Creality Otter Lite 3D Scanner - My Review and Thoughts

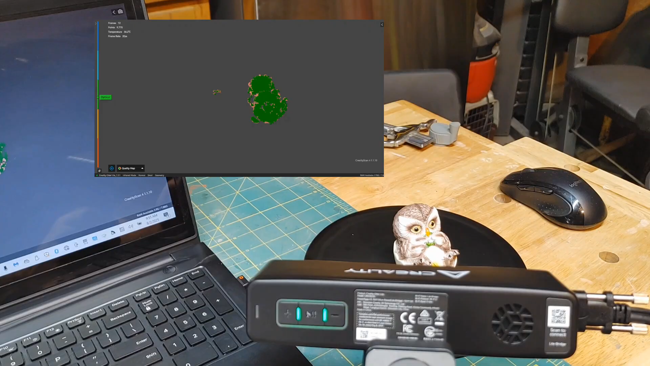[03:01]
And let's see how he comes out. I am going to use my finger here underneath the scanner. To kind of rotate this turn style.
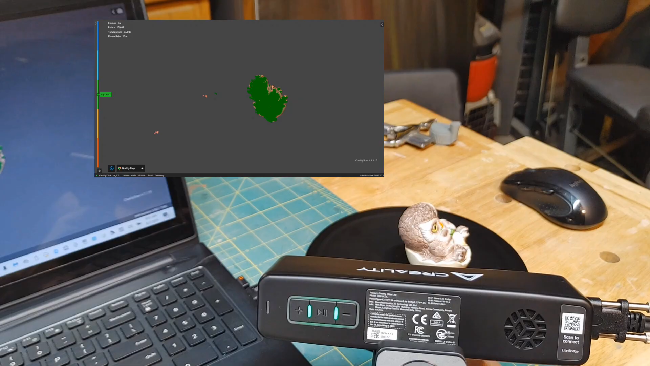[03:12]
Let's go ahead and fuse him. We are going to do point one.
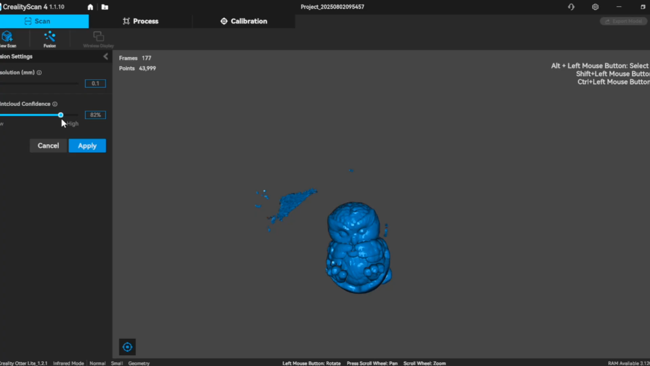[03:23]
And we are going to increase the point cloud confidence to let's do 80.
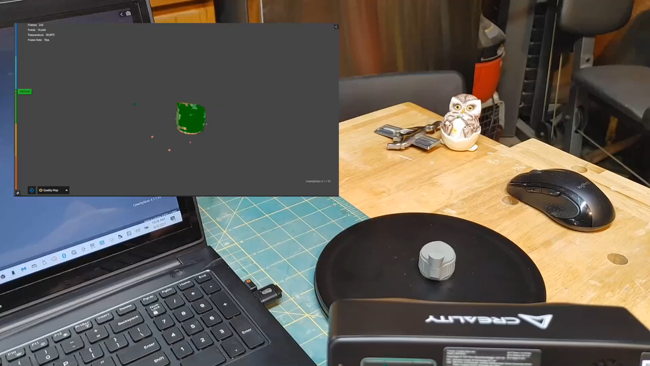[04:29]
We got a little bit of noise there. But that is fine.
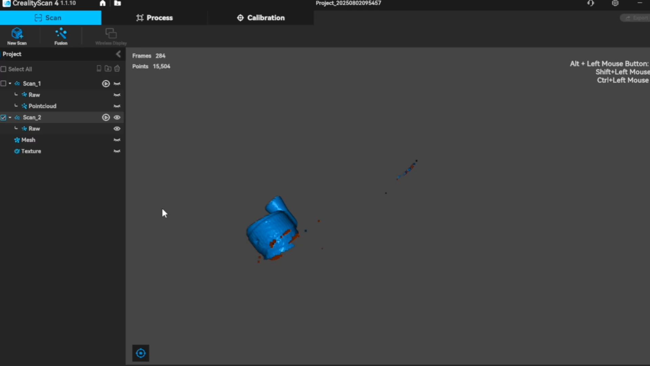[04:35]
Let's go ahead and process it.
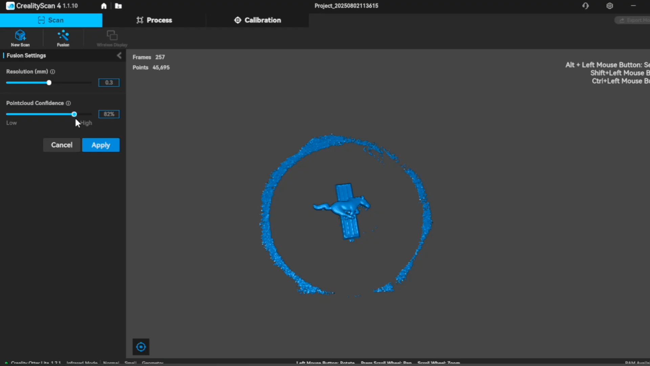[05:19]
So there is our 3D model. And we will go ahead and process this. Close the holes. Get rid of the noise.